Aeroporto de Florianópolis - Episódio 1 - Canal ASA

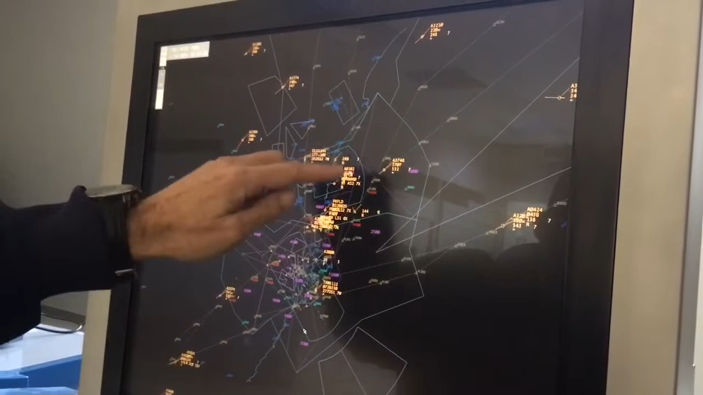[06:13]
Então, a gente consegue observar aqui essa extensão aqui, esse polígono de forma irregular, que é a área de controle terminal de Florianópolis. Parte ao sul está Florianópolis, e aqui ao norte, Navegantes. Essa terminal, ela é dividida. Aqui eu vou dar um zoom. Aqui nós estamos já observando aqui a parte da região sul.
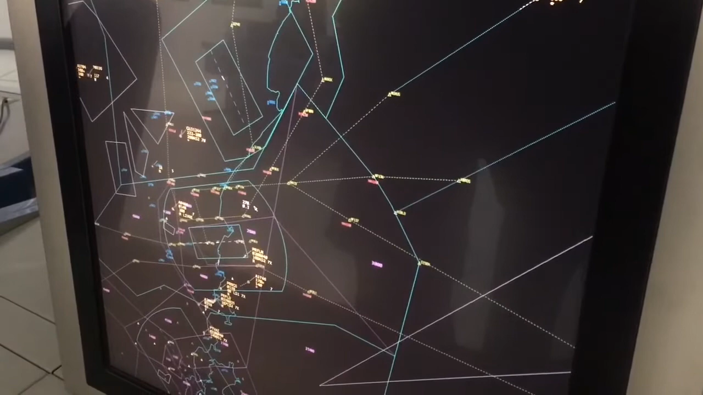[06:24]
Todos esses flashes aqui são aeronaves que estão em aproximação ou saindo aqui da nossa área de controle.
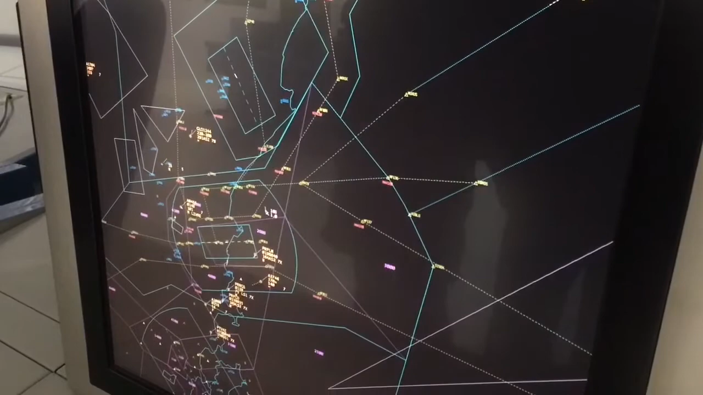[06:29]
Aqui eu estou aumentando o nosso zoom.
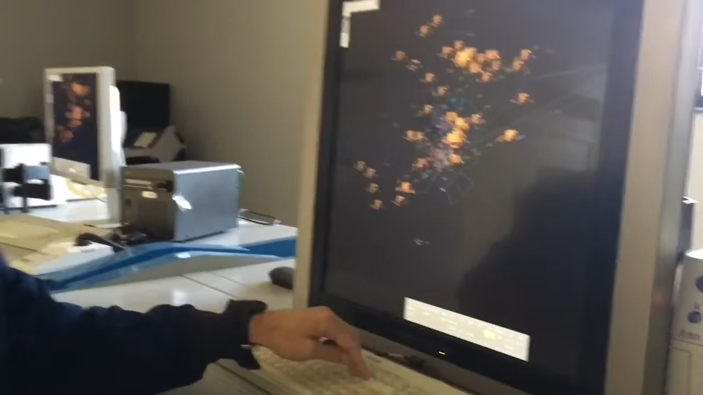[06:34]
E aqui a gente já consegue observar que a nossa terminal está dividida.
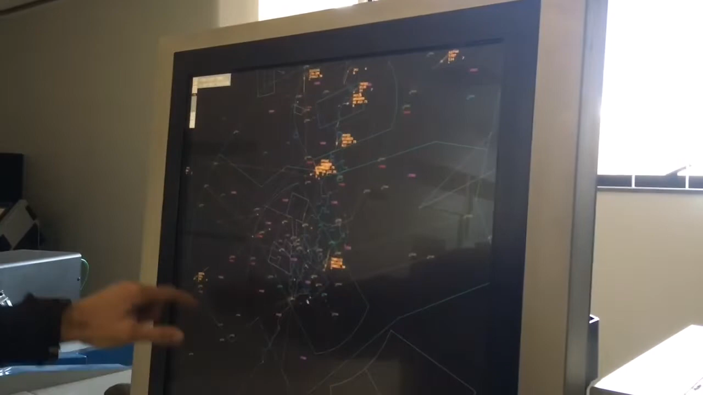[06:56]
Já nessa parte norte aqui, é esse setor do nosso lado direito, que é o setor de navegante.
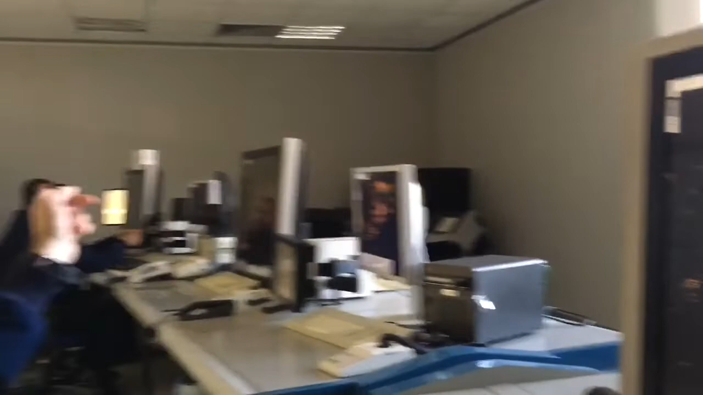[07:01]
Trabalha em frequência 119,05. E aqueles dois são os dois controladores de tráfego aéreo que estão exercendo o controle de navegantes,
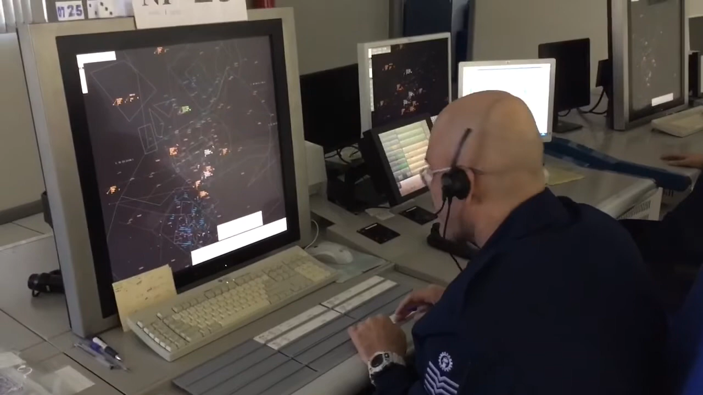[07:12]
caminhando os tráfegos em direção a navegantes, que faz fronteira, navegantes, fronteira com Joinville e com a terminal de Curitiba.
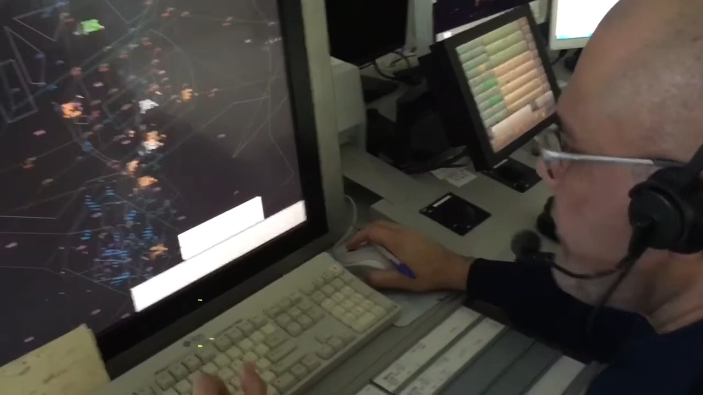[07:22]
Esse limite de controle da área terminal, ele vai do solo até o nível 1,05, que é o nosso limite de controle. Já essas outras linhas aqui, são as nossas áreas de controle menores, que a gente chama, são as CTRs.
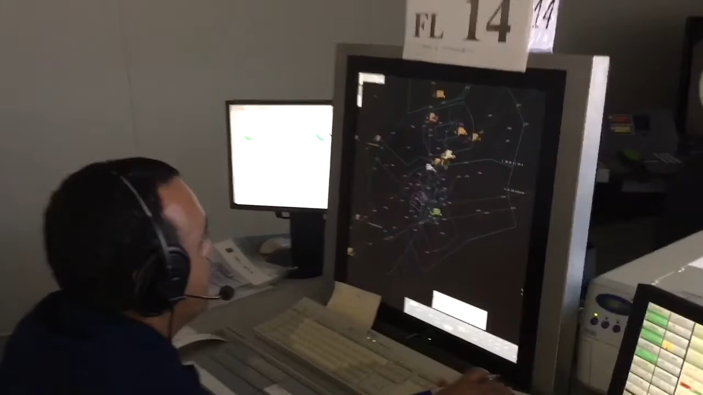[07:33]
Então, nós temos CTRs aqui na área de Florianópolis e temos também CTRs na parte de navegantes. Todas essas linhas aqui são representativas e todas elas querem dizer alguma coisa.
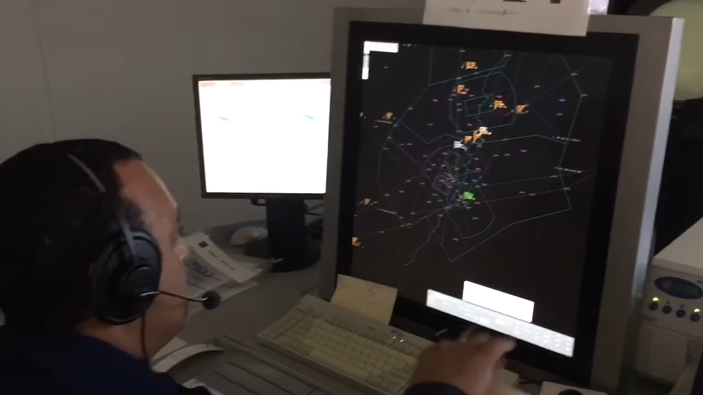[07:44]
Então, nós temos, por exemplo, essas linhas que chegam aqui em verde, são as STAR, são procedimentos de chegada.
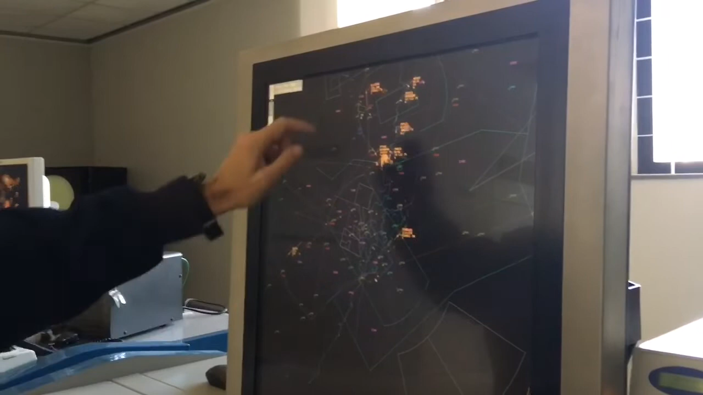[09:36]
Então, aqui também a gente consegue observar a nossa linha do continente, está vendo aqui a primeira coisa que é a linha do continente, a nossa ilha já nesse formato aqui também.
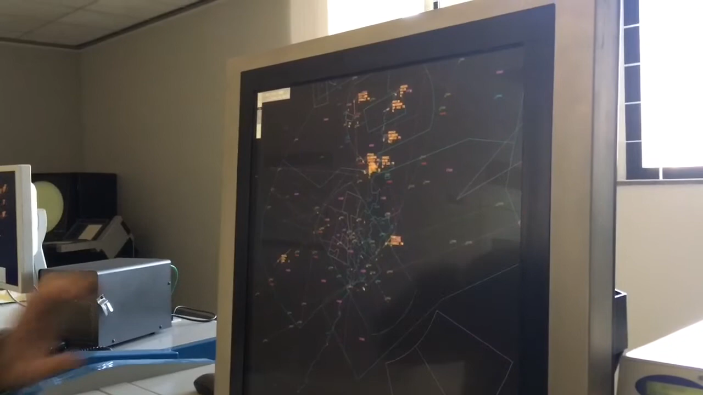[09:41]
Aqui, mais ao longo, a gente consegue observar essas linhas, são aerovias,
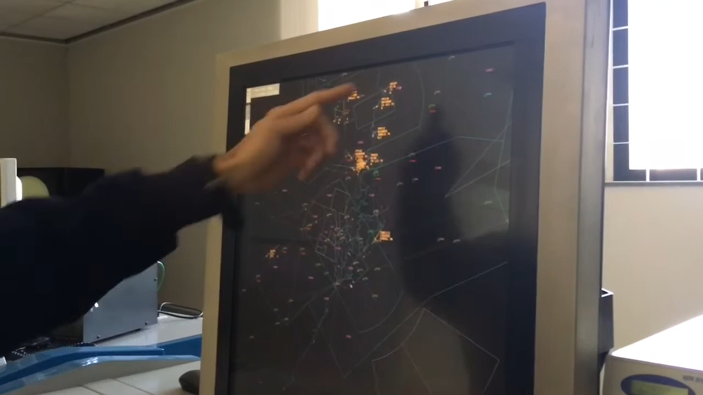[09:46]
aerovias são onde as aeronaves fazem normalmente o seu voo de rota, para depois,
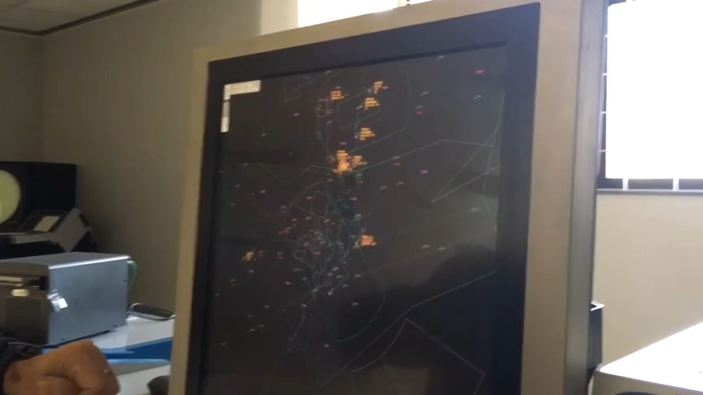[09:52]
elas estão em procedimento e decida, pegar as nossas estafes e fazerem as suas aproximações.